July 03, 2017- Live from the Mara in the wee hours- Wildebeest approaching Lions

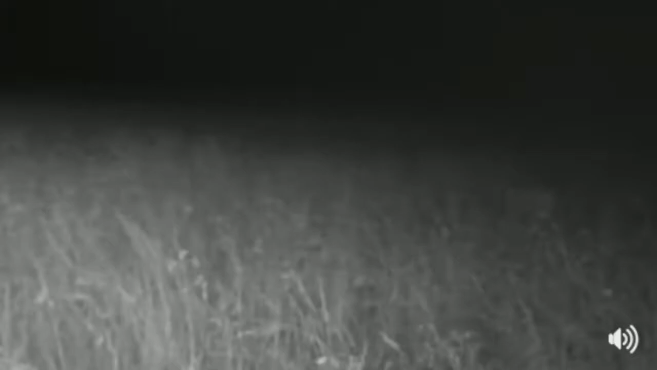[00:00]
morning morning morning and welcome to the early hours of the morning in the Masai Mara my name is Brent Leo Smith I have dangerous Dave Easter on camera and we're with the Purungat Pride around Lookout Hill we woke up to a major cacophony of noise as a male lion was fighting with these three females that are now leading their cubs away and there's a herd of wild beasts stampeding towards them
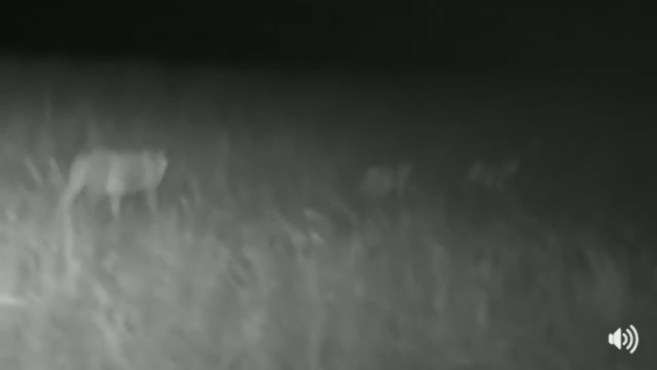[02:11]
oh something's going on up here Dave oh have they missed just stay a bit wider please look there's a voldebeest running right next to them
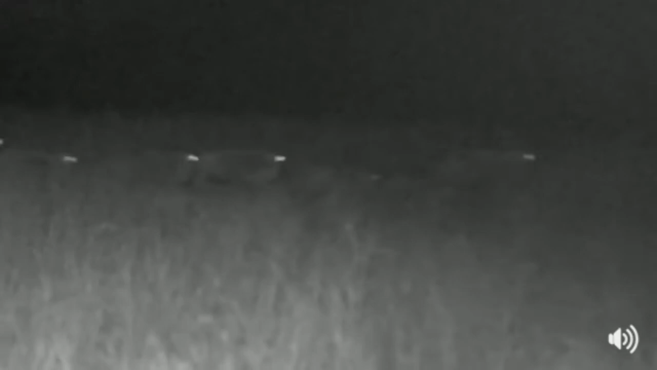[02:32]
remember we don't know where one of the lionesses is there there there you go look there she is there's another lioness do I need to get closer
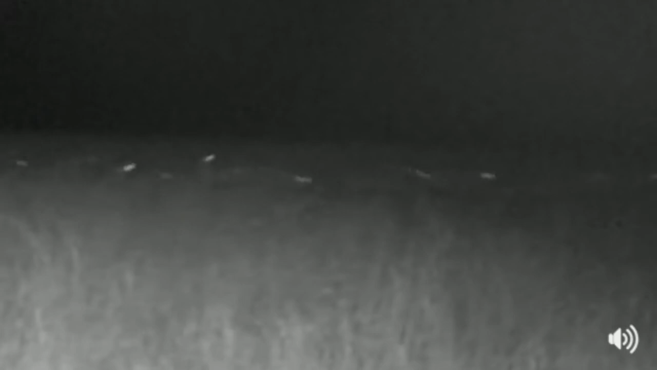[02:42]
so are we getting right to the edge of our infrared light
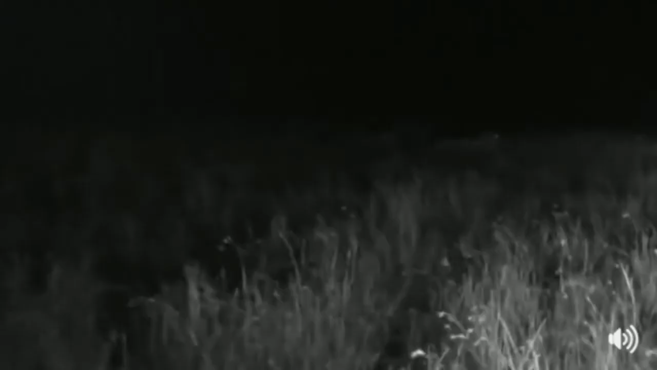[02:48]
I think the girls are off to the left a bit
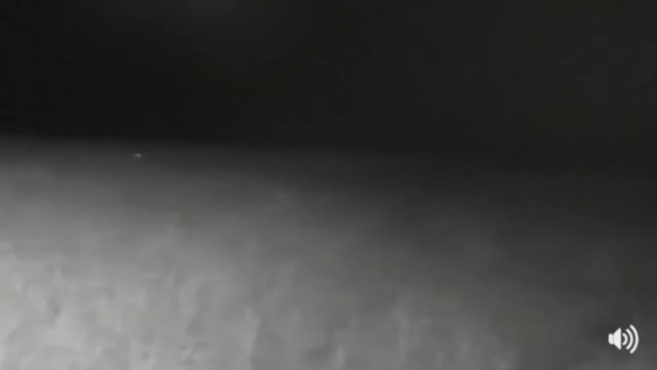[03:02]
there they are there they are is that a lion yes that's all the lions oh not all we're missing one adult female we don't know where she is now you can see they're still nervous often counting that nomadic male
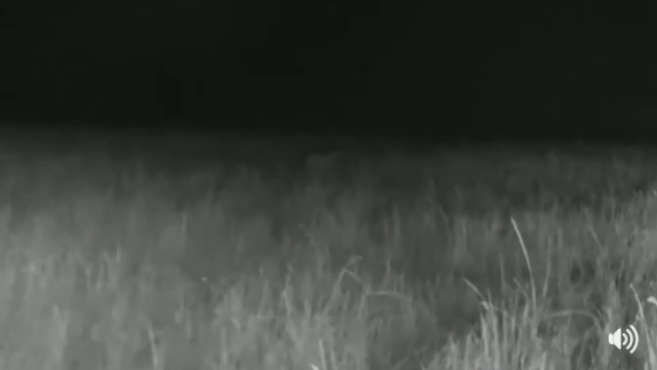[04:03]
now remember we're working off our ears yeah okay we don't want them to get out of our infrared light because then we will lose them I think they might have failed in their attempt there but let's just keep up for a bit longer we've got them we've got them they've just gone over the ridge Janine wants to know what pride this is this is the Purungat pride I think some people call them the lookout pride as well we've got them Dev they're gone
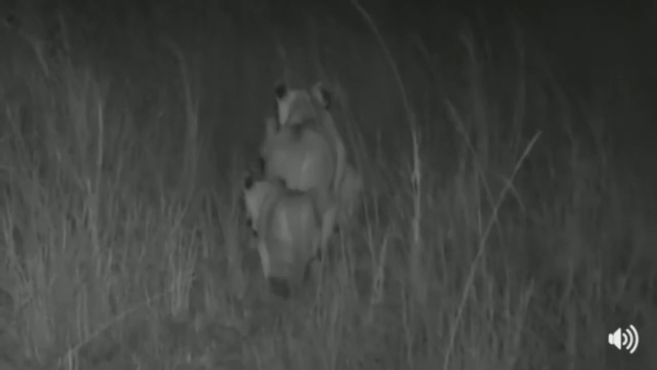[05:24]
and these three females absolutely got the better of this male we didn't get the best look at him sounds like there's more voldebeest ahead just come wider a bit please see if there's voldees there they are see them streaming across now again we've lost sight of two of the lionesses in the long grass
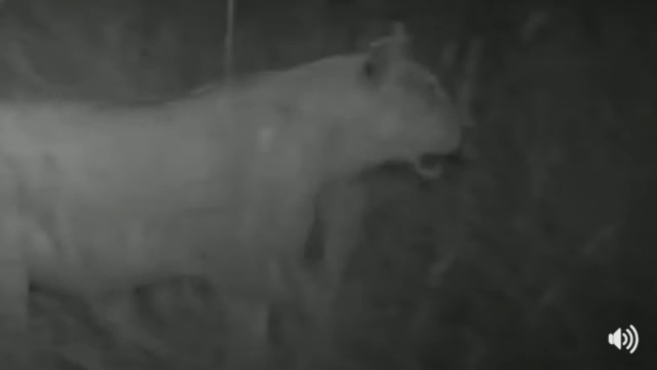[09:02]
I can hear the cubs battering along after her just as tsk tsk tsk tsk tsk tsk tsk